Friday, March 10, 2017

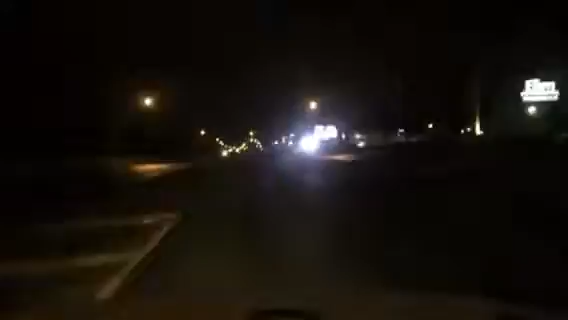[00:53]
Yeah, Brian Medore at the sports desk this morning. My drive down Camelot Road. Show starts at 5.30 on VOCM.